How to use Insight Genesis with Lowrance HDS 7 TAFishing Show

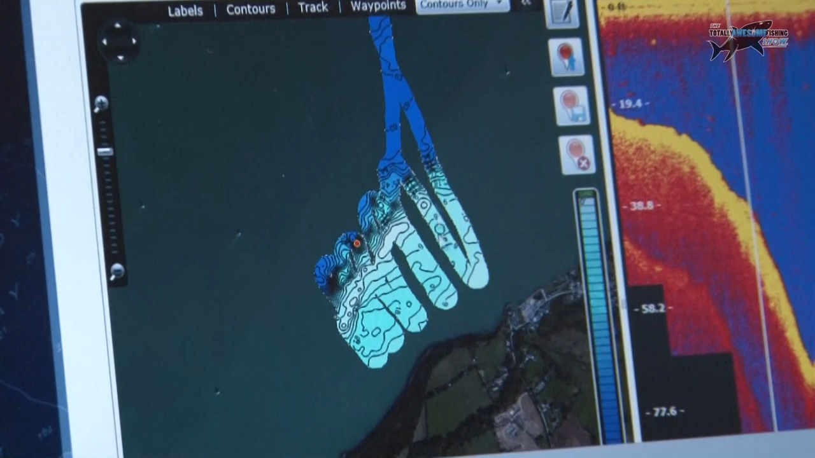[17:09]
So trying to keep the boat side on to five against five knots of tide was a bit tricky. So we have got a few gaps, but, uh, you can really see Gernard Ledge and how quickly it drops off.
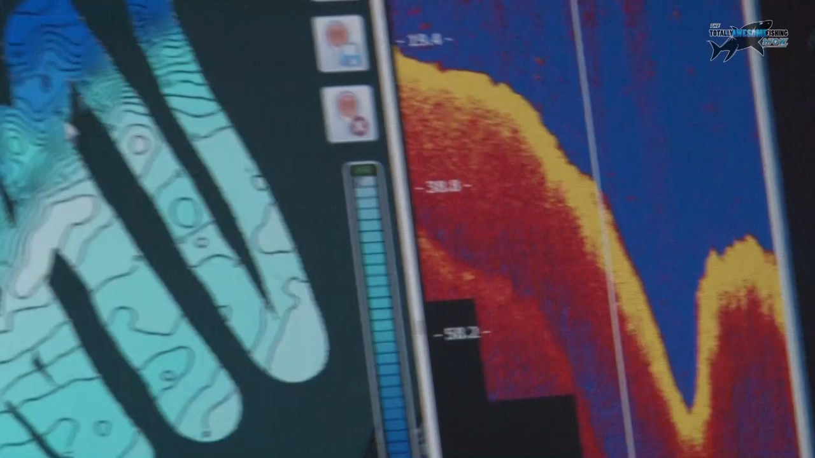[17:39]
Um, we know this is, uh, well, I certainly know that this is quite a rocky place cause I know I've had moments there getting the anchor stuck before.
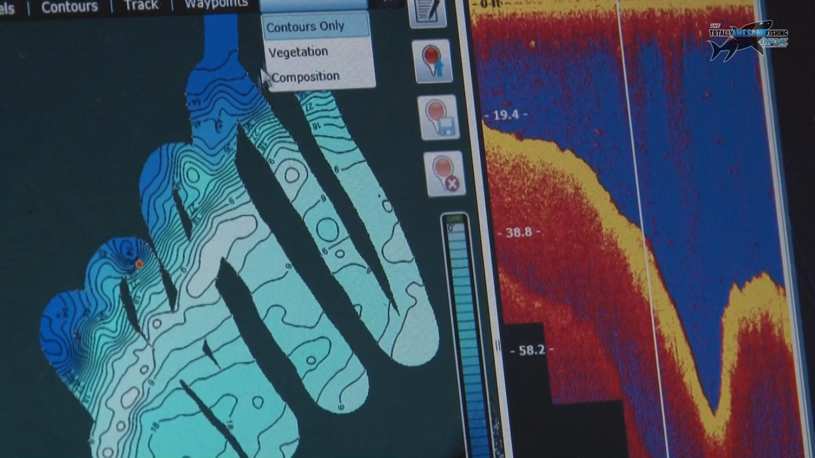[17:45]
Um, so let's have a quick look and see what the composition looks like for this area.
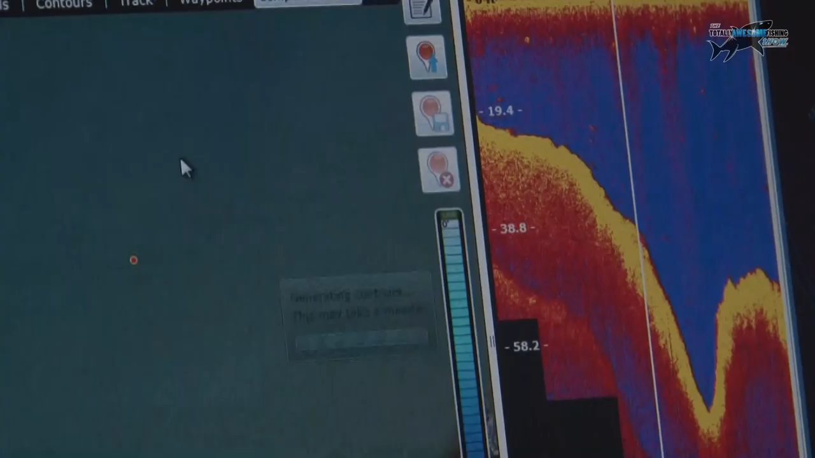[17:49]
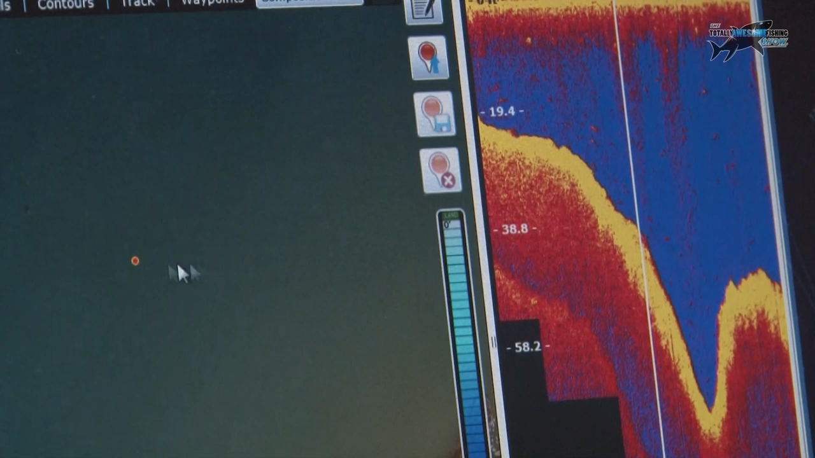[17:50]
So I'm just going to turn the, again,
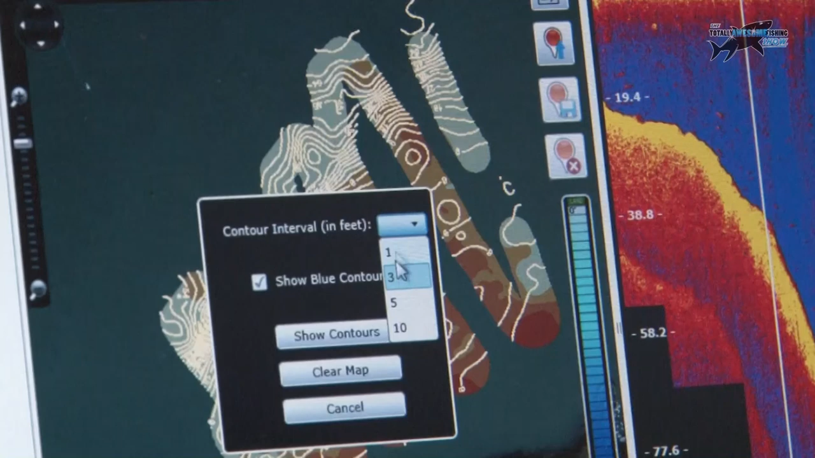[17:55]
turn the contours down a bit because we're not so worried with the composition for
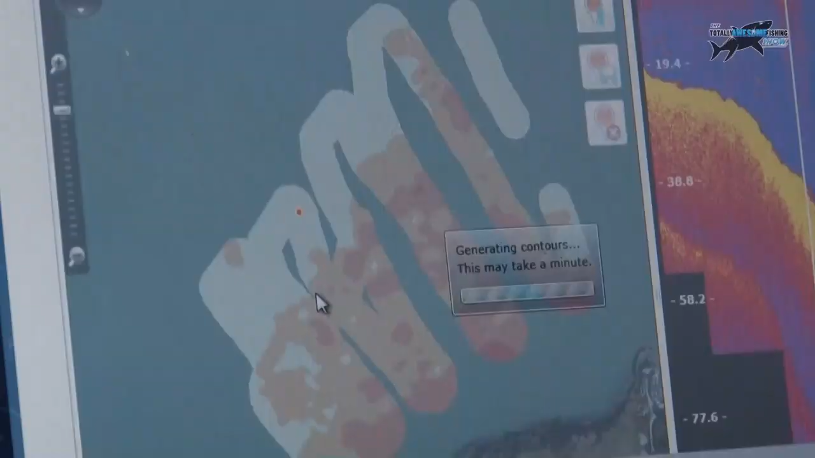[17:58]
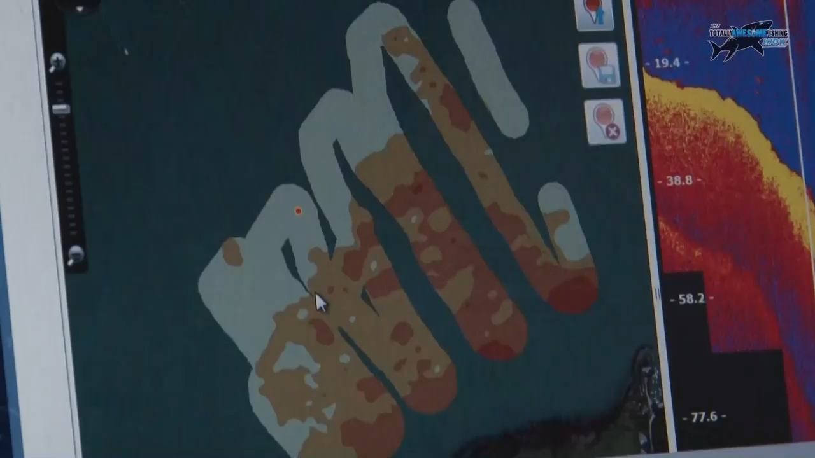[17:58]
the contours, but you know,
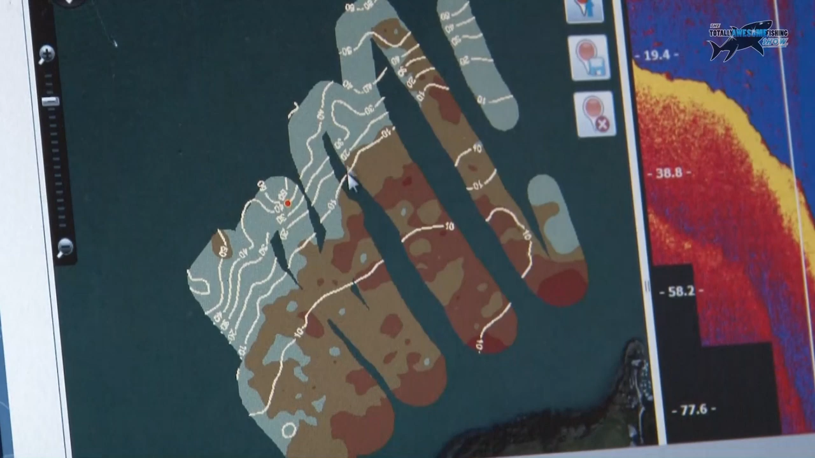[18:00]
we can see again, we've got the real hard sort of rocky area on the, uh,
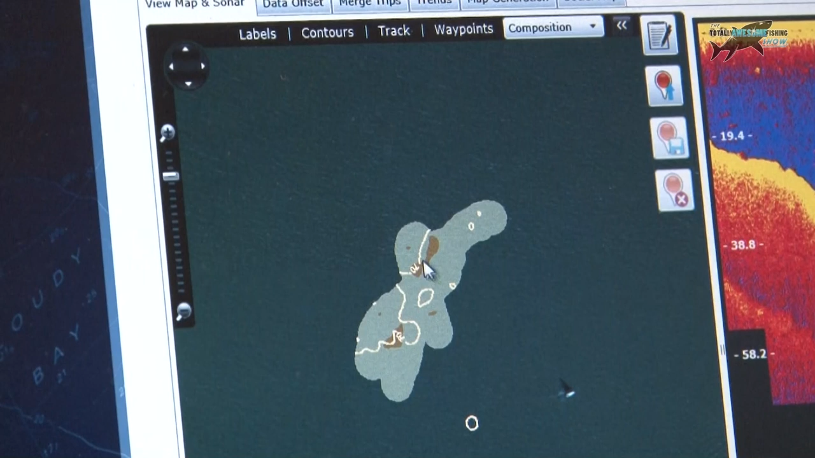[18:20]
it's where it's picked up the debris itself from the, the wreck.
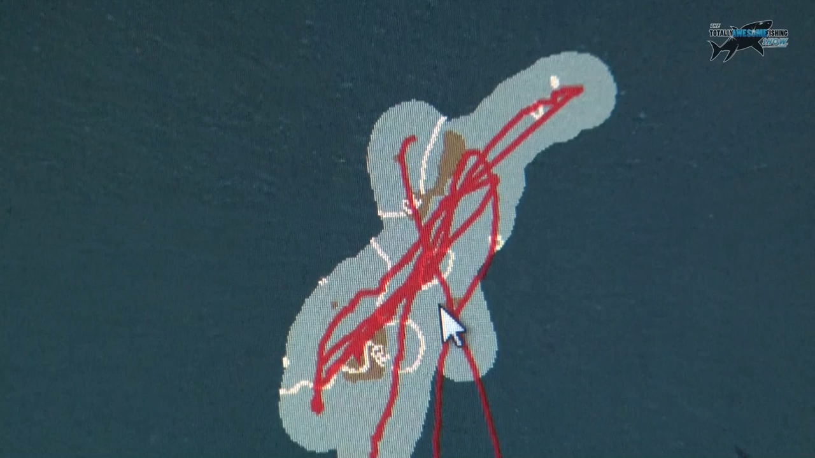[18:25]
Um, so if we have a quick look on here, we might even be able to, uh, yeah, so we can see there's the wreck. If we clicked on the track clock that was over the wreck and there it is shown on the sounder screen there. So we're just on, on the edge of it in places, but there's definitely some, uh, some fish that hide off over the top of it.
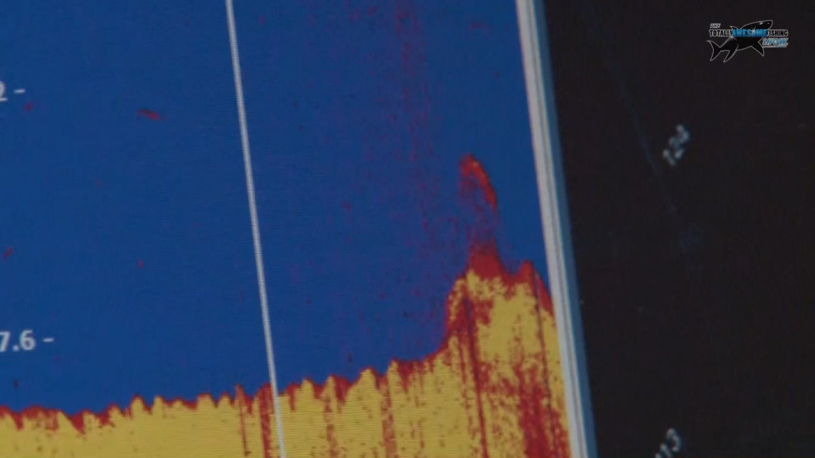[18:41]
There's some, also some areas that stick up from the wreck as well.
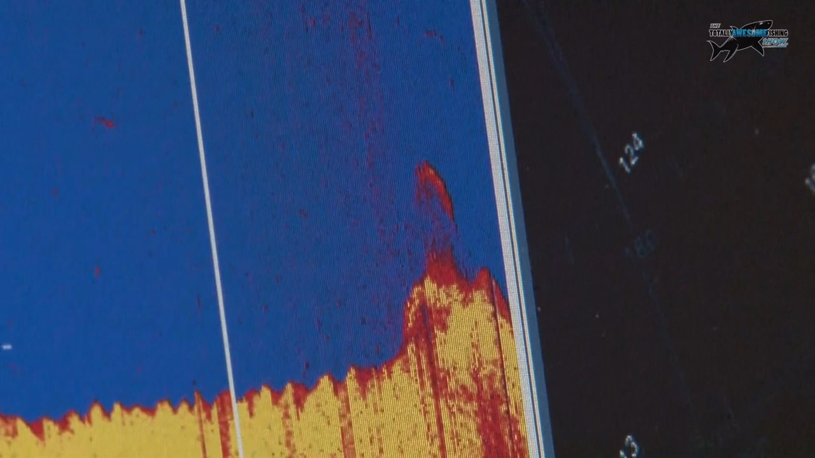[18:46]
So maybe a nice little spot for you to try on a, on a slack tide or something.